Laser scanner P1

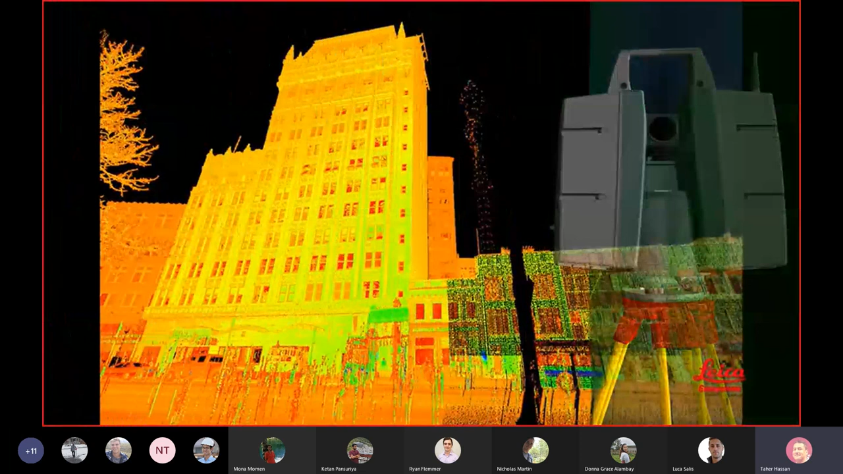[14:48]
it's like a camera taking a 360 degree photo but with an accurate position for every pixel
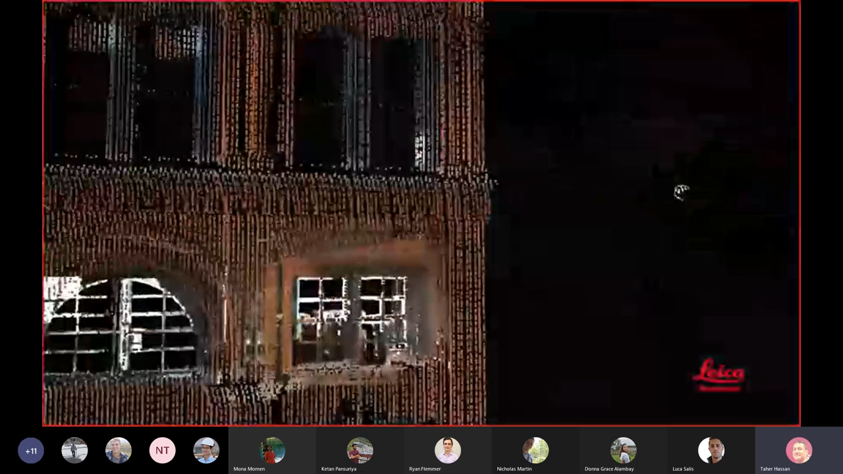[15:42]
revisit a scan scene on your computer anytime for more measurements and verify what witnesses could
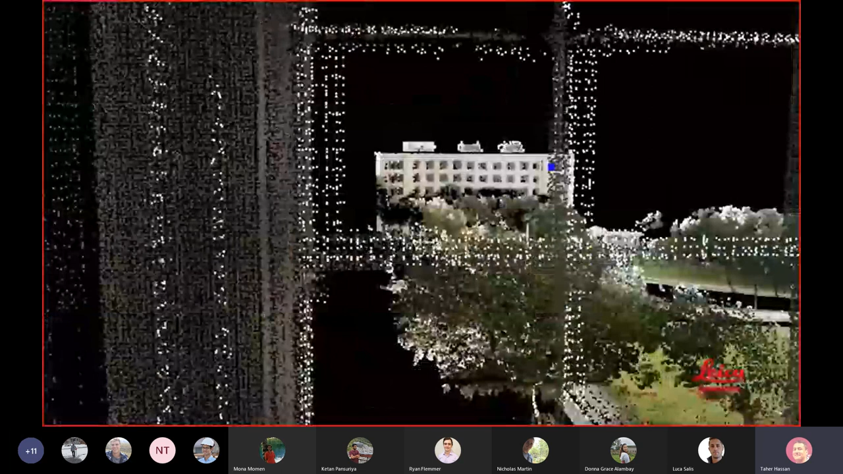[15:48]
or couldn't see and because laser scan data is digital you can use it with many types of software for example you can review proposed cad designs in their real world context wow those are some terrific benefits
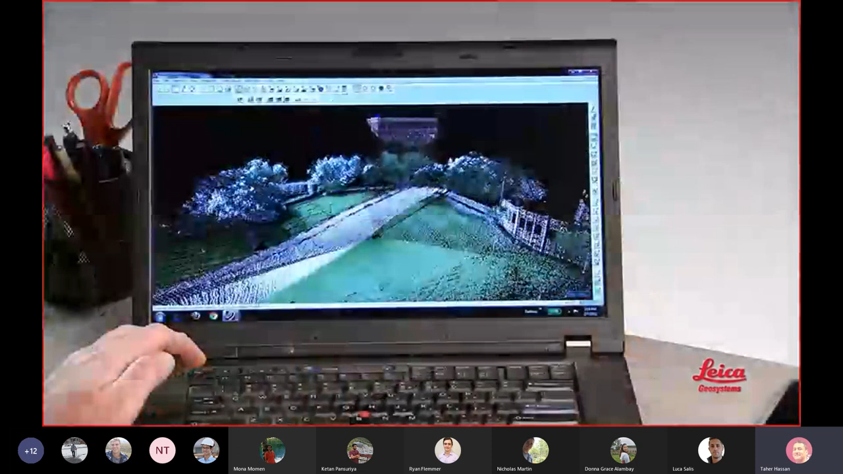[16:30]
products and deliverables that you need in the field you simply position the scanner so it can see and reach what you want push a
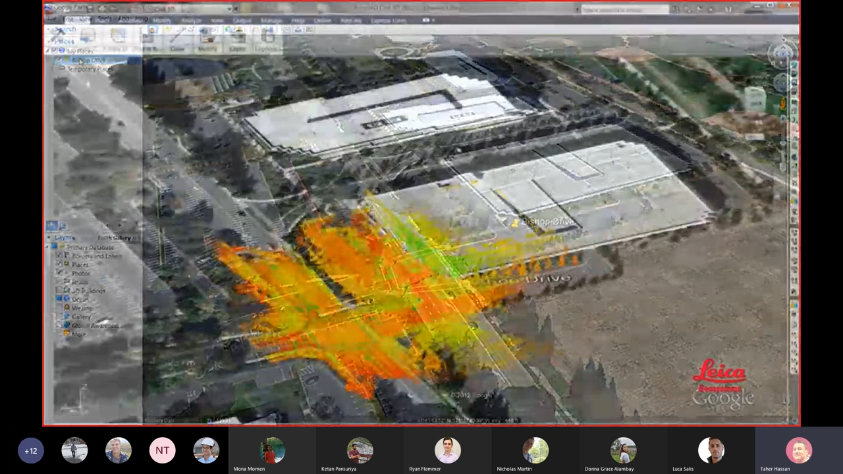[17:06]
office our scan software enables users to efficiently create an endless variety of deliverables from the simplest ones like 2d plans and elevations user-friendly panoramic
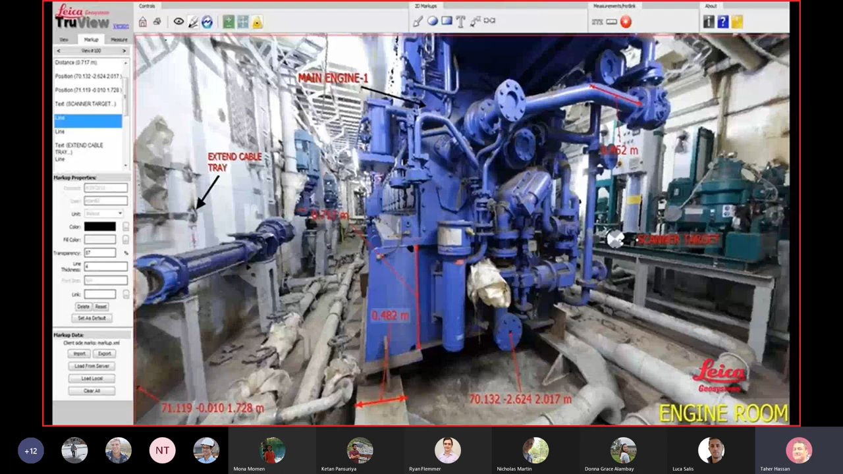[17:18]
images with measurements instantly available from each pixel clearances point to point and
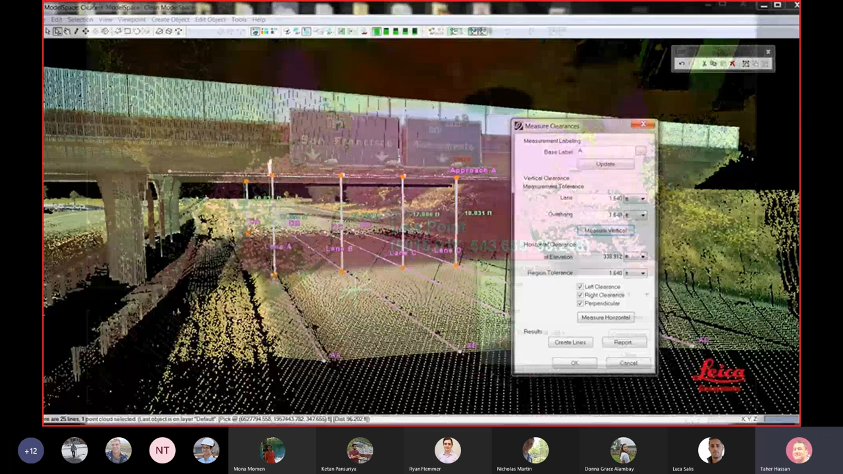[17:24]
point to surface measurements high and low points and tie points sections and
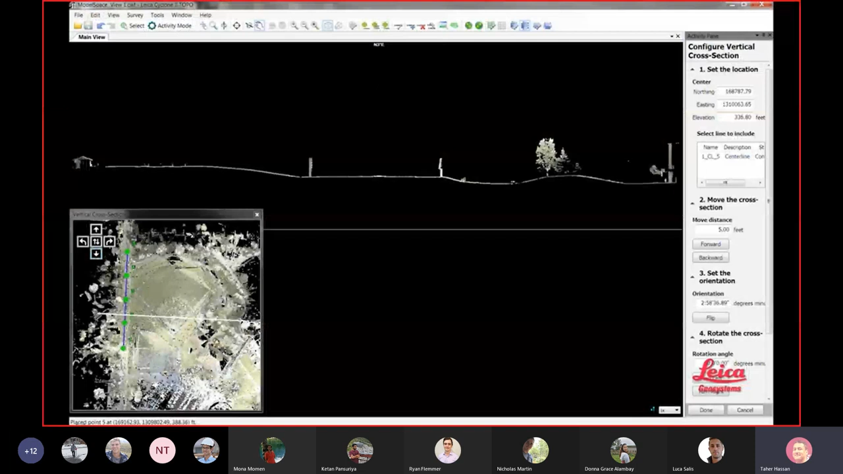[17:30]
profiles volumetric reports line of sight and crime scene witness viewpoints
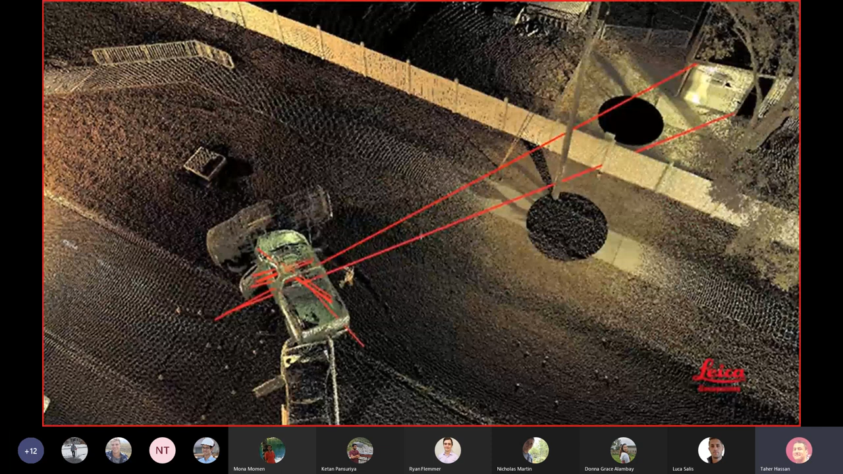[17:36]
and bullet trajectory analysis our software also lets you create more advanced deliverables
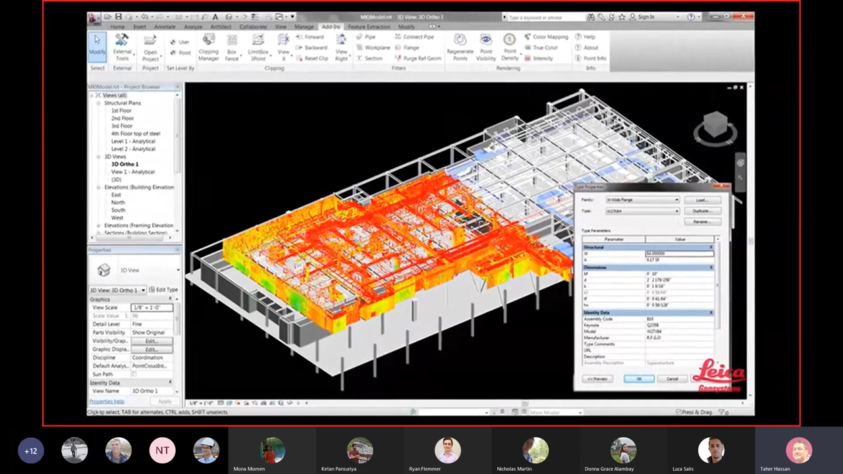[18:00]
bim all by using our software so basically that's how it works one final
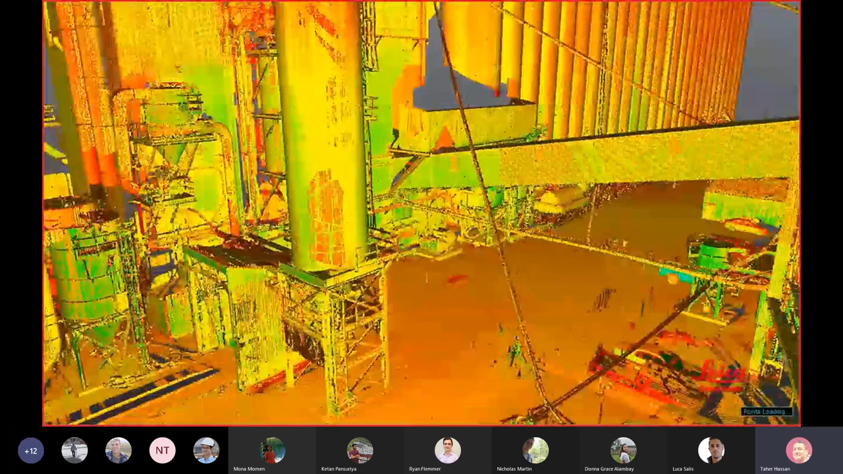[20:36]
3d representation of the scene often called a point cloud and to add realistic texture or color
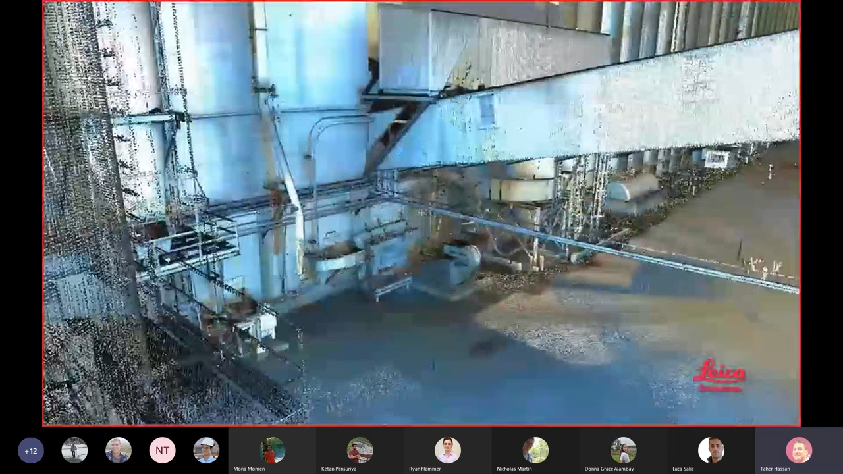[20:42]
to scans matching photos can be taken can you tell us how that's done sure using
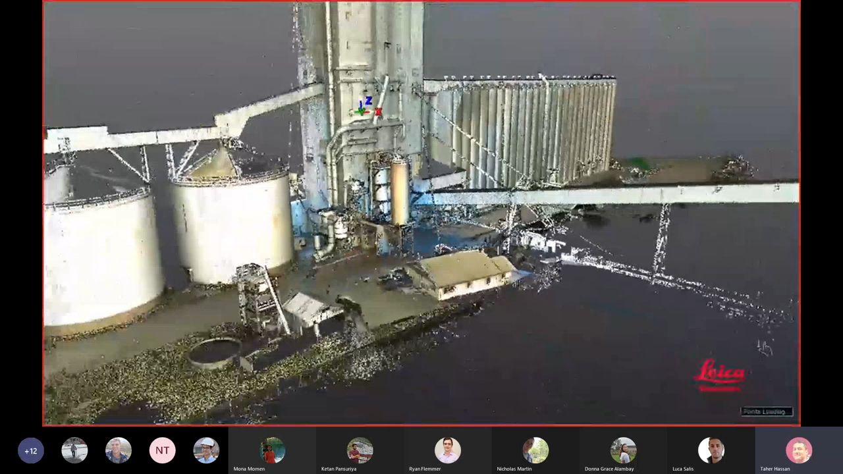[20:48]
either a camera that's built into the scanner or using an external camera and automatically merging the photos with scan
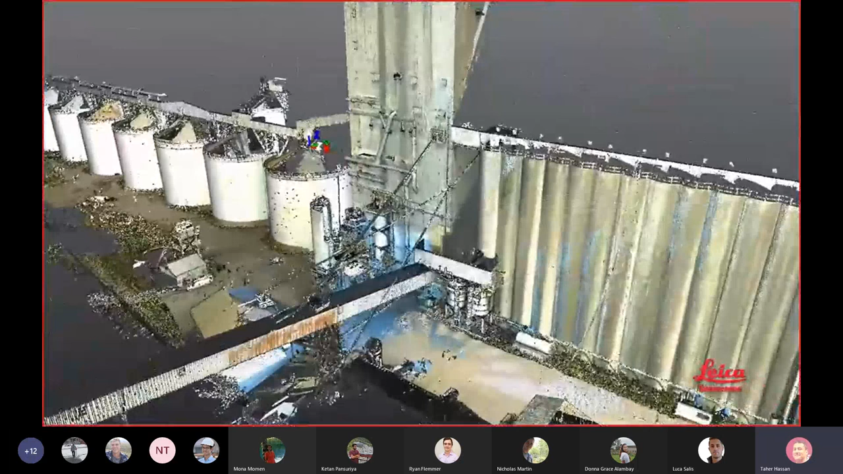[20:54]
data scans can also be easily geo-referenced to local coordinate systems just like
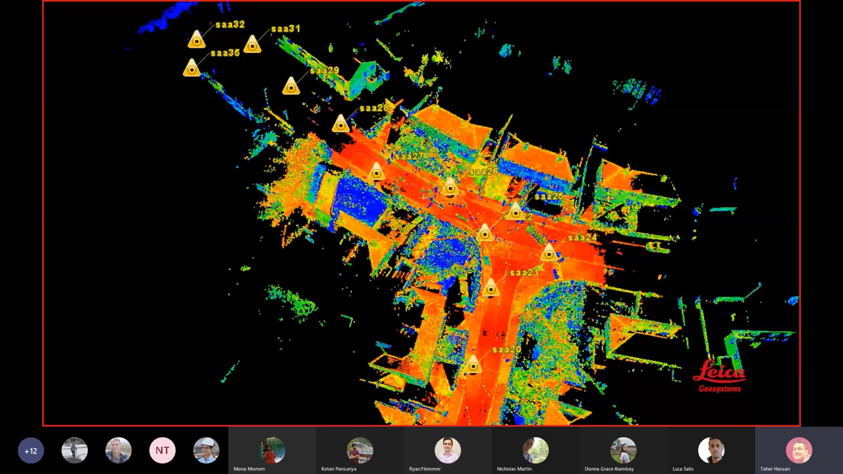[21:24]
automatically aligned with each other can you help us understand how that's done well if the scanner is properly
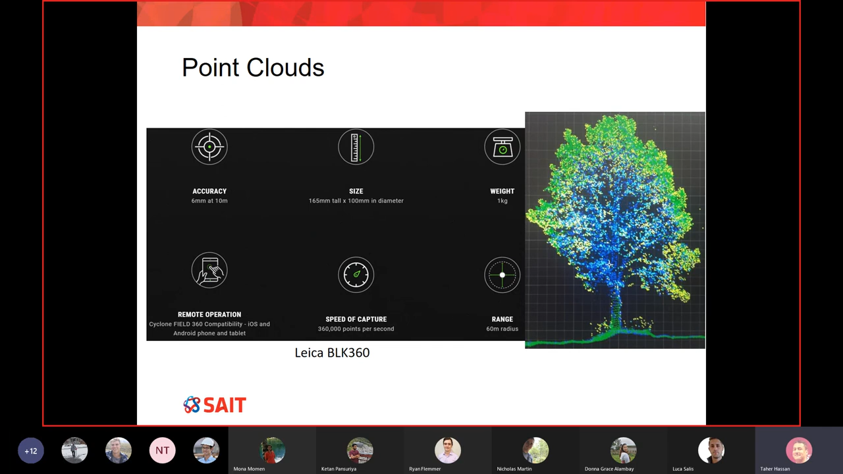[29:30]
many points you end up with millions and millions of points which gives you a very high accurate representation of the ground so there are so many points on the on the object